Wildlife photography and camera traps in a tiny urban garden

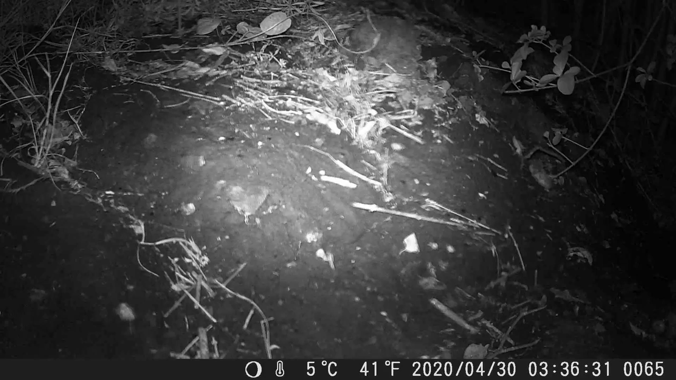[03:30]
And I was lucky enough to get the animal that I was really hoping for, foxes.
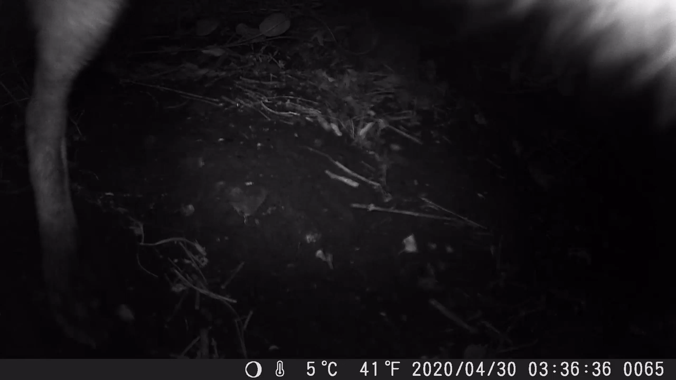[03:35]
It was lovely to watch these animals go about their business with no disturbance or any clue at all that I'd later see what they'd been up to. A thought that I was fully lost in when this happened.
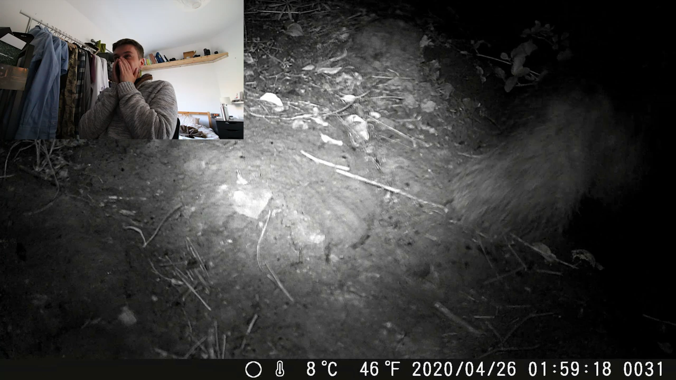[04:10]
Yep, a badger. Now, to some of you who see these animals a lot, it's really not going to be that exciting. But to me it was, so let me give you some context. What the actual... Oh my god!